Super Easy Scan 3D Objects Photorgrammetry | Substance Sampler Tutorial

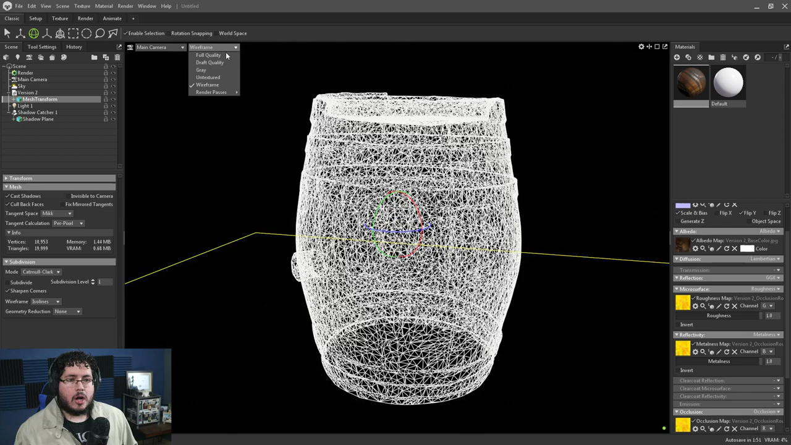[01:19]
It's not super, super optimized, but it's quite good. Like, for just a very basic acid, it's quite, quite good.
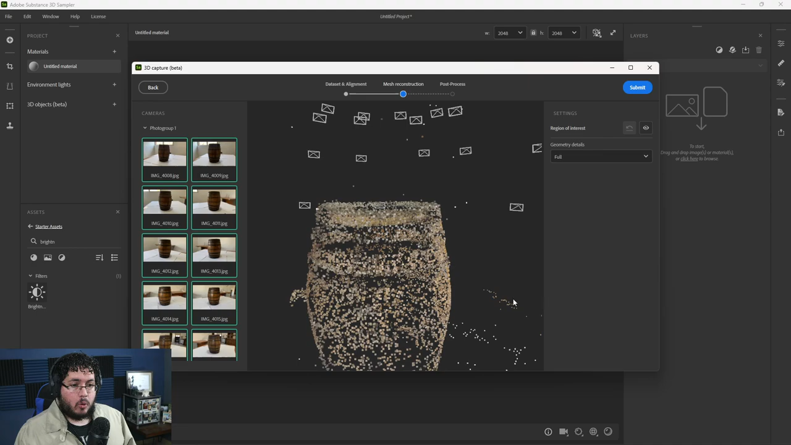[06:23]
We're not seeing the model just yet.
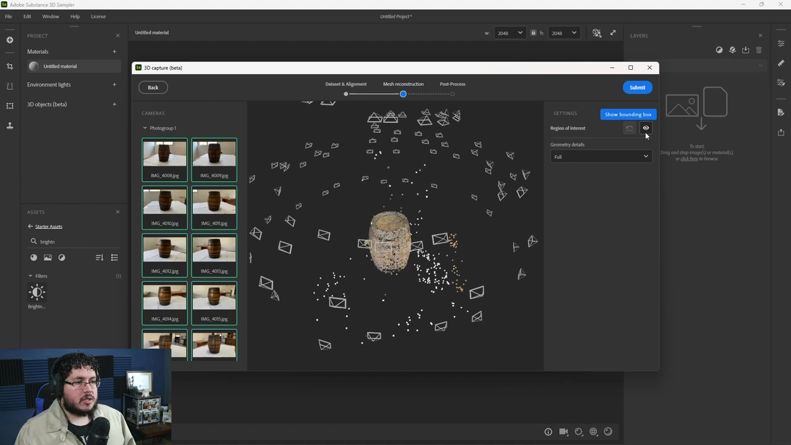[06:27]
And the first thing I want to do here, what I want to do here is I want to click this little show bounding box icon so that we can scale the bounding
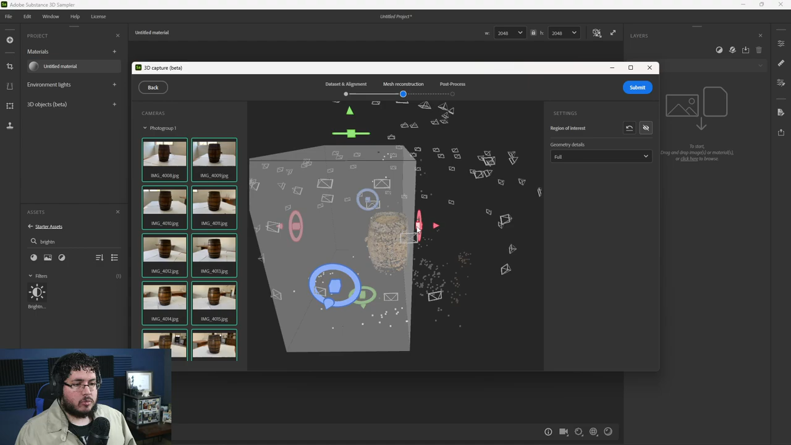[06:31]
box and constrain it to only where the little barrel is. As you can see, it got or it captured a couple of extra points outside of the barrel. And I really don't want that.
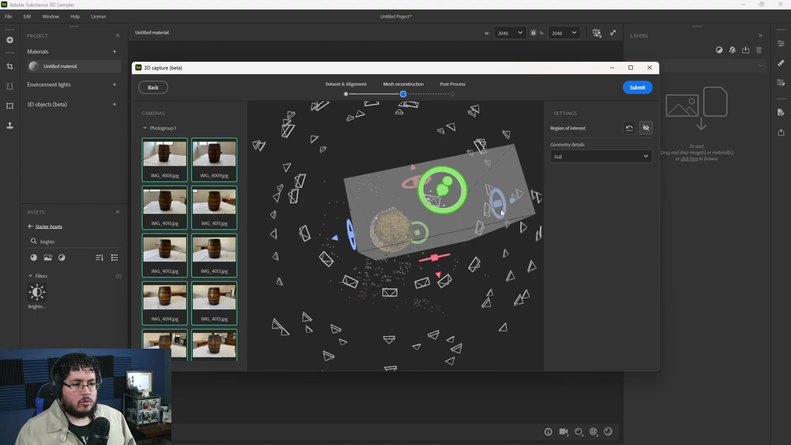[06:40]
I want to keep this thing close, close to the barrel.
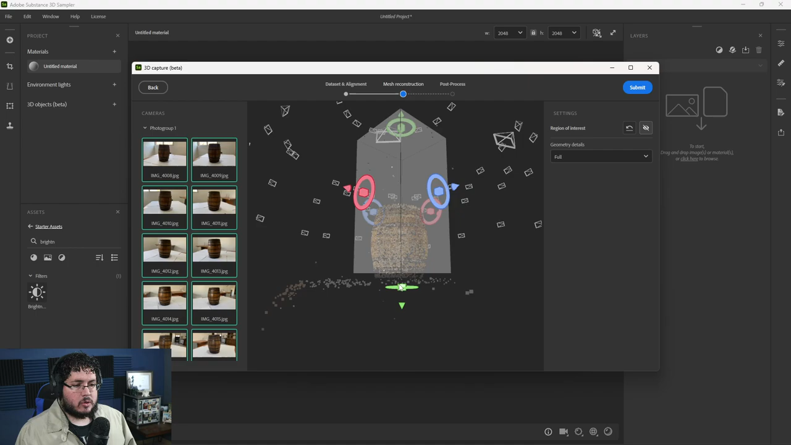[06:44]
I'm even going to grab the ground plane here and get it right there. So it cuts the barrel right at the border.
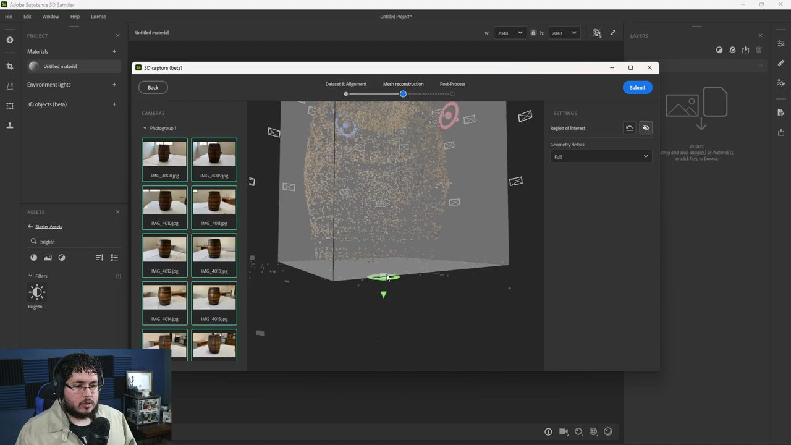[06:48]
Unfortunately, we're not going to have a lower cap for this barrel. We will need to find a way to photograph the lower parts of the barrel.